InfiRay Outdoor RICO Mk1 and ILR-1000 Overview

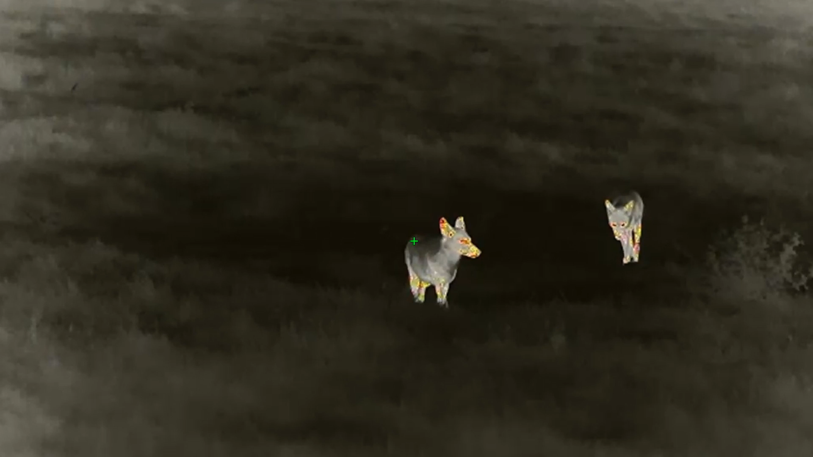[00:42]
Moving back to the buttons, the Mark 1 features an inline design providing easy access from the shooting position.
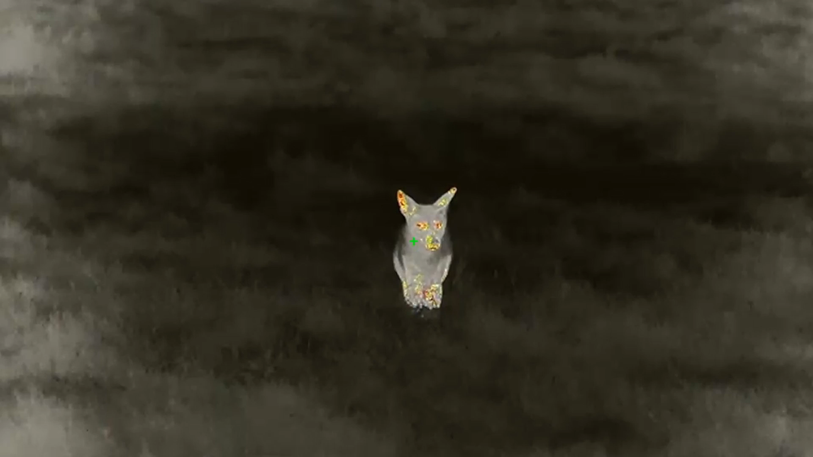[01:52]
The Mark 1 was designed to be easy to use and provide the best image possible. Its aluminum alloy housing with 1000G recoil resistance guarantees it's up to the task.